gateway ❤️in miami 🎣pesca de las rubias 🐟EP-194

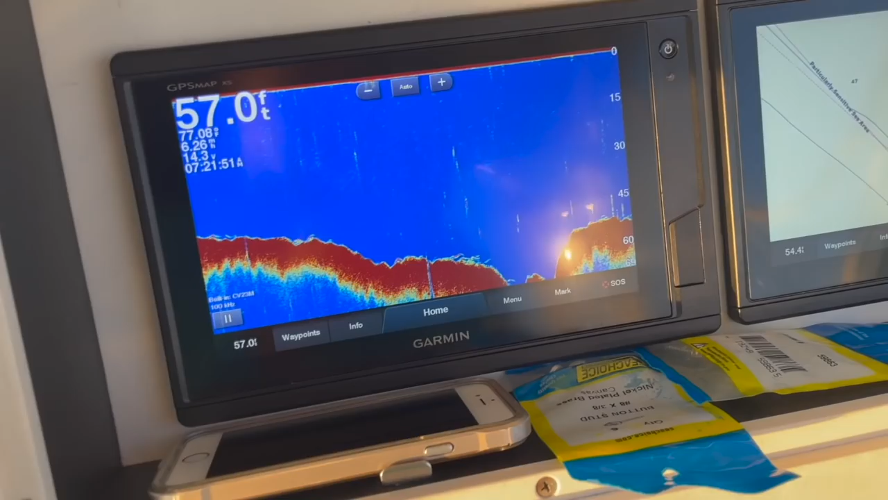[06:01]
On screen: depth 57.0 ft
Yo aquí en esta zona he cogido buenos pagos y buenos grupos también en años anteriores.
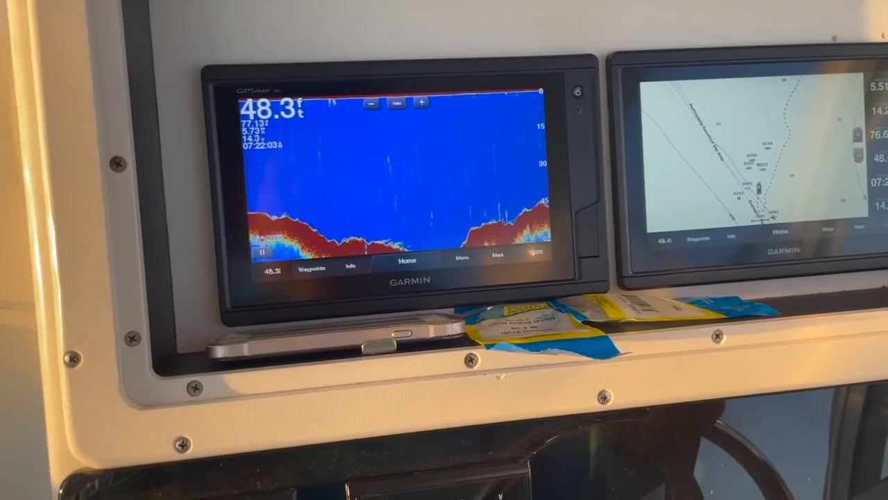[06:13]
Allá va eso, allá va eso. Mira ahora cómo va eso a bajar.
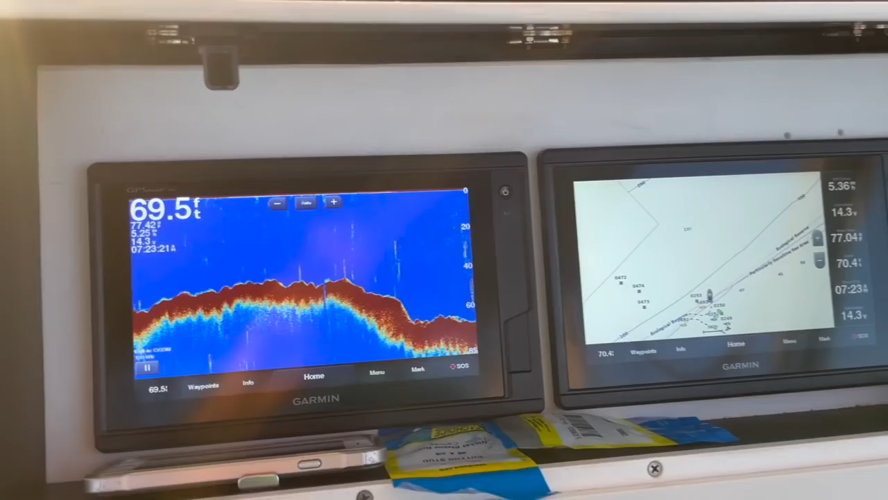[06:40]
Aquí por los 70 pies. Bueno, vamos a esperar a que los peces lleguen.
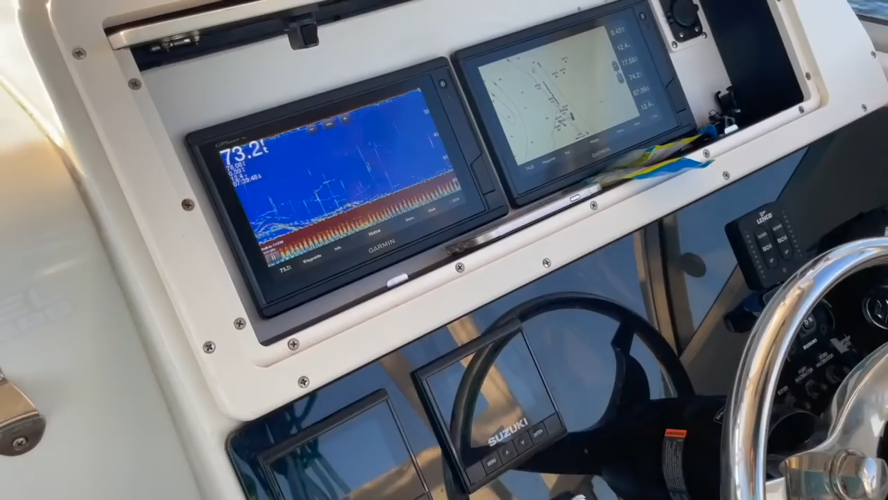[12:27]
Y hay bastante actividad de pescado aquí.
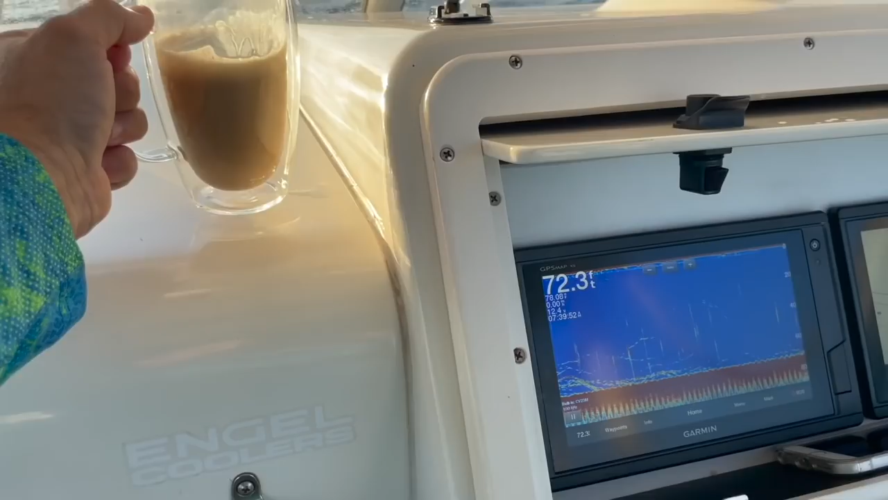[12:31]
Ahí se siente. Vamos a apagarle honda.
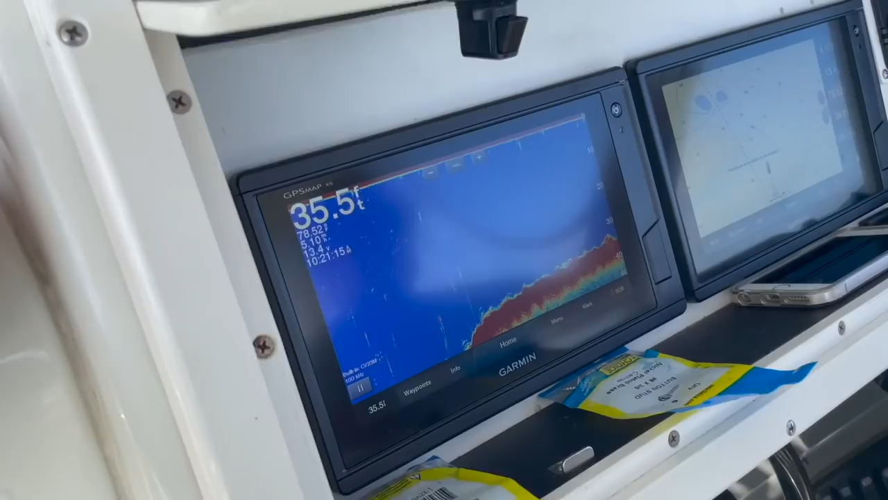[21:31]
On screen: depth 35.5 ft
Mira, estamos en 36 pies. Tenemos posibilidades buenas de coger una buena pieza.